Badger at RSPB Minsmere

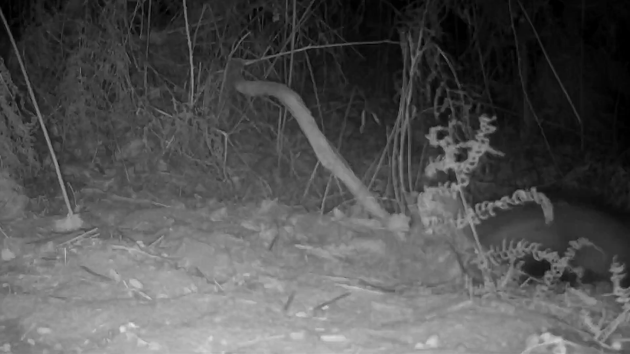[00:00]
Time for the badger to change its bedding. Out comes all of the old stuff.
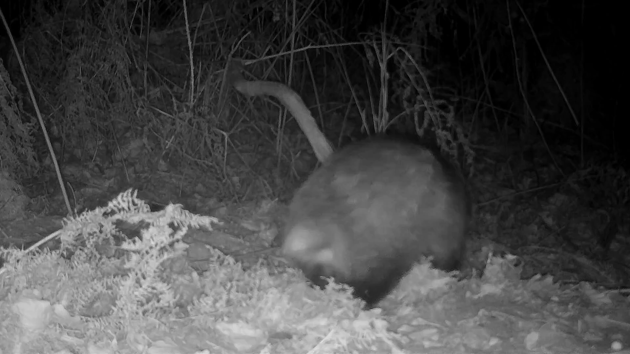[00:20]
And then it's time to collect all the new. Old bracken and things like that will make a very comfortable bed. Final lot. Collect it all up. Take it down the burrow. A nice restful day's sleep is clearly in the offing.